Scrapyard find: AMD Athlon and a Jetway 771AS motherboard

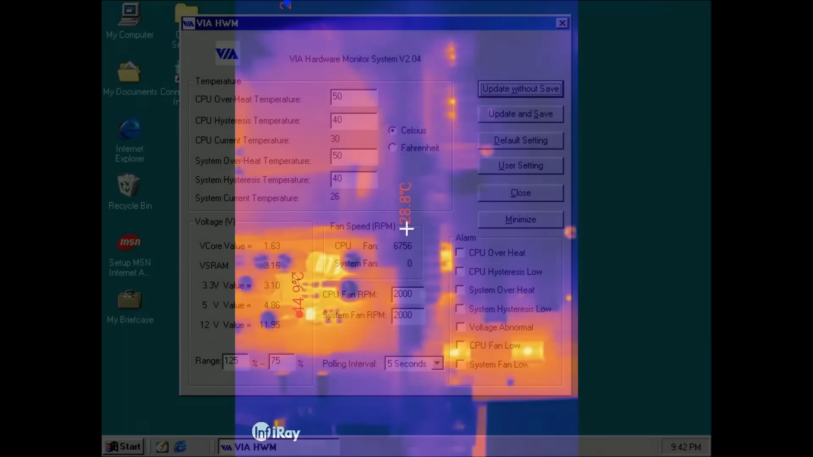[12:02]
I want to end this video with a thermal image of the board. None of the components seem to overheat.
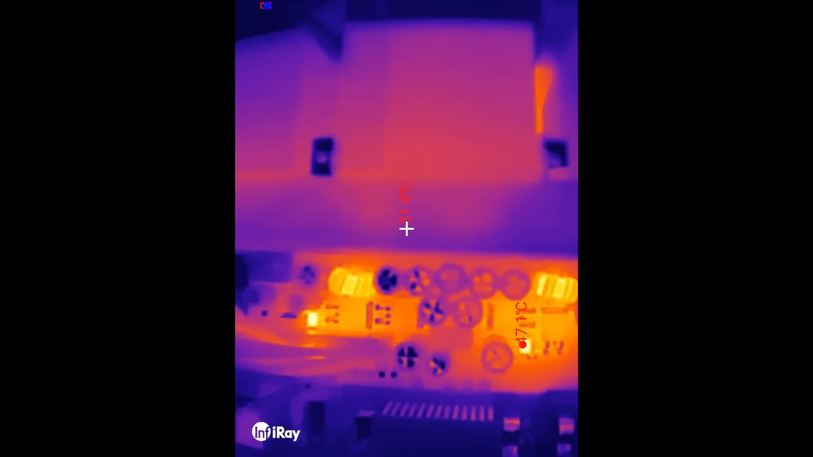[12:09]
Some reviews about this board mention the oddly located drive connectors, but also the poorly designed power delivery system.
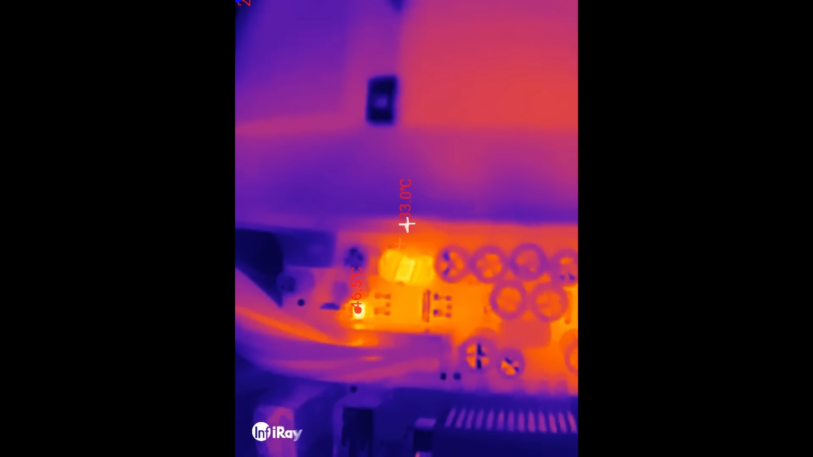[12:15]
The reviewers complain about high temperatures and that it would have been better for Jetway to add heat sinks to the MOSFETs.
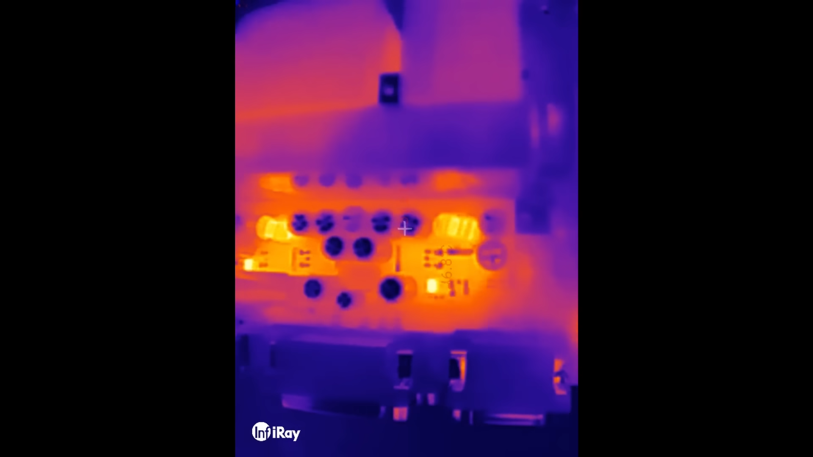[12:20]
But so far I don't see any reason for concern.